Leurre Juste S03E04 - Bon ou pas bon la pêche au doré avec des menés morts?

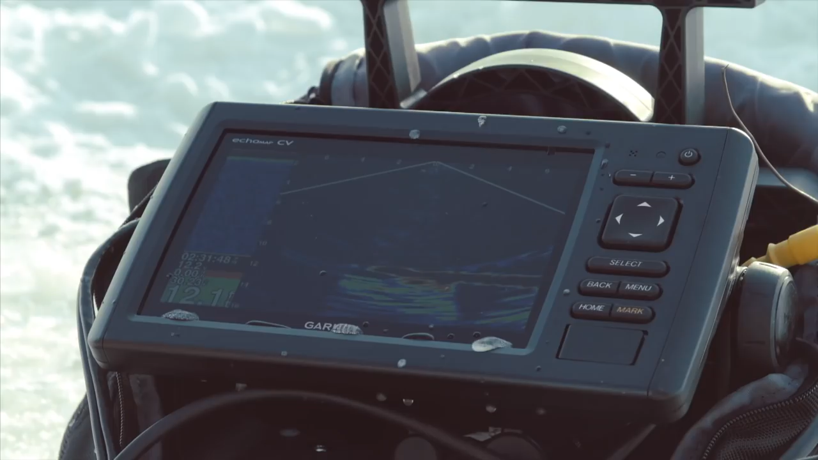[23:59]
Oh, je viens d'avoir une attaque, Dan. Oui! Et voilà.
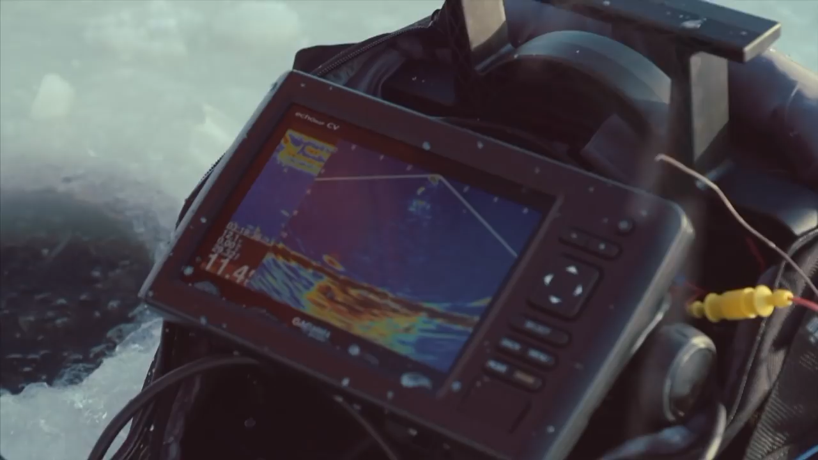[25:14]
Oui! Oui, oui, monsieur. Là, on l'a vu. On va le chercher avec elle. Hop! On le voyait bien, là. T'sais, je t'ai dit, c'est toi ou c'est moi qui es dessus?
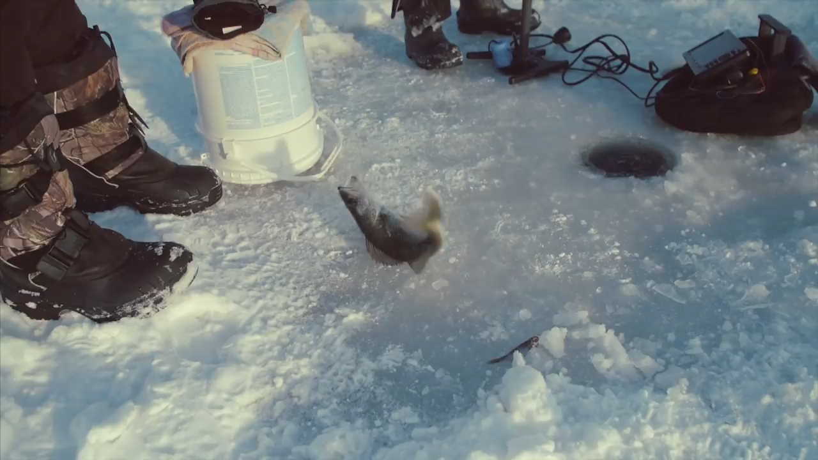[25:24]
Bang! T'as répondu à ta question? C'est moi. À la jig! Un beau d'orée jaune. On venait de sortir l'appareil. Ah oui? On voulait l'essayer, absolument.
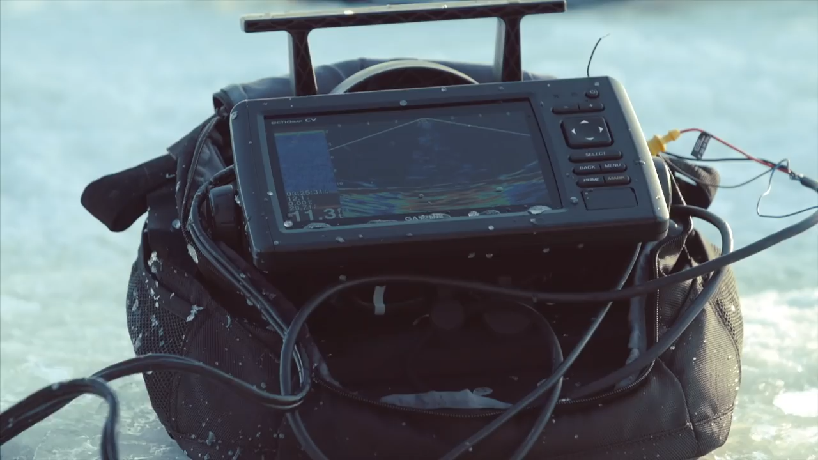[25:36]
On l'a vu dans le panoptique, ça a décollé du fond, là.